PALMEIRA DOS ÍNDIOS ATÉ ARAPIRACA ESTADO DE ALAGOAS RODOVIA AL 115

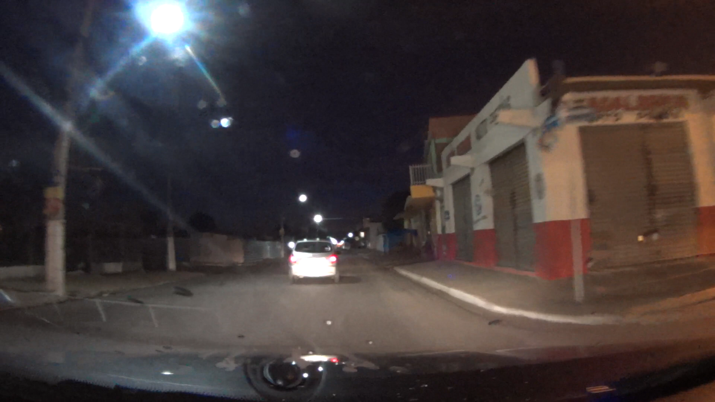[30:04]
Passando aqui por onde mora o tio Ademar. Chegando aqui na churrascaria 2. Aqui é a matriz, né? Churrascaria.
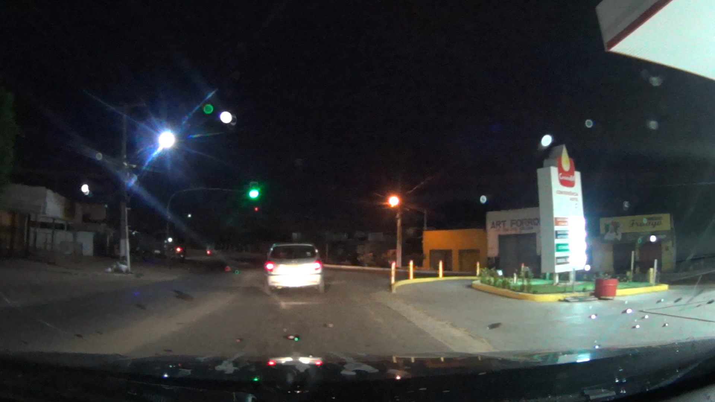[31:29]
Rapaz, tá aberto a churrascaria. Vamos ver lá. Não, não tá não. Não tem nada aberto aqui.